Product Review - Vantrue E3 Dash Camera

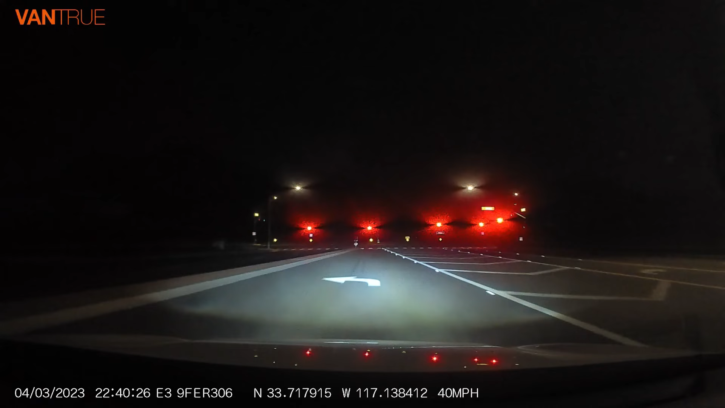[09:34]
There are some yellow on the other side
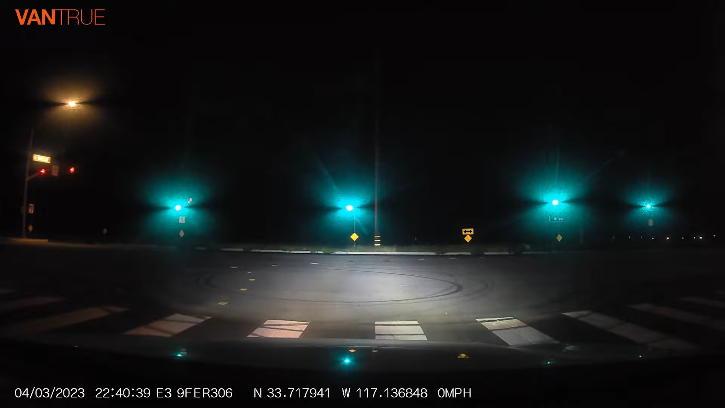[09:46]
Let's see if we can get a yellow on this side Let's see if we can get our yellow on this side
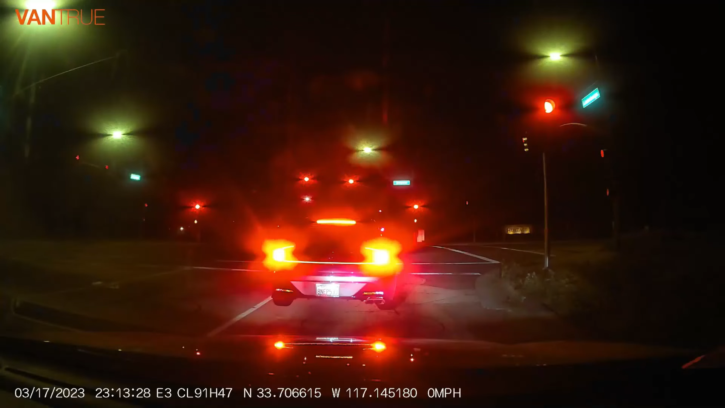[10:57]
The Vantru E3 is one of the few dash cameras in the market that can
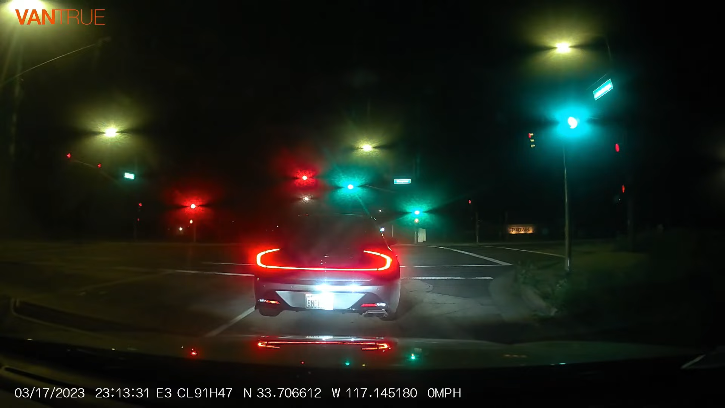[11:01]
capture license plate numbers clearly even during nighttime driving as evidence in the following dash cam footages.